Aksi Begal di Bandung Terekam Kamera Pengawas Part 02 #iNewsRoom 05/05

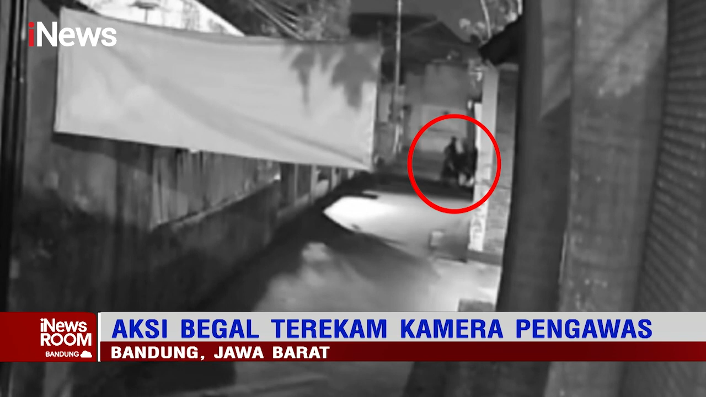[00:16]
Aksi pembegalan yang dilakukan dua orang bersepeda motor di kawasan Gang Sukaindah Kelurahan Cikutra, Kecematan Cibu Nyingkidul, Kota Bandung, terekam kamera pengawas.
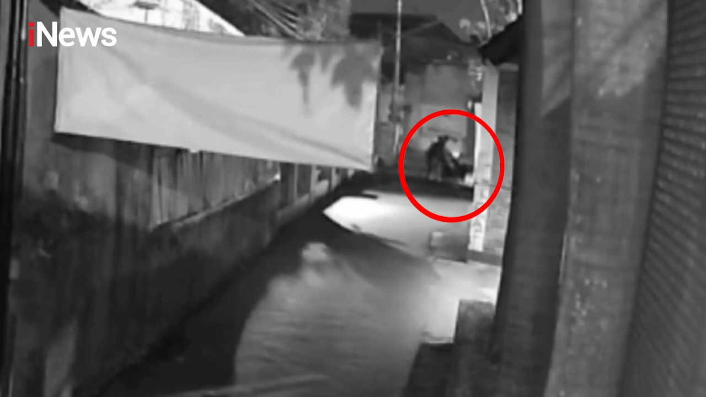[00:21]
Bahkan korban dan para pelaku sempat berpapasan di jalan tersebut. Para pelaku yang melihat korban akhirnya memutar kendaraan dan langsung membegal korban. Korban melawan hingga salah satu pelaku menusuk korban di lengan dan dada.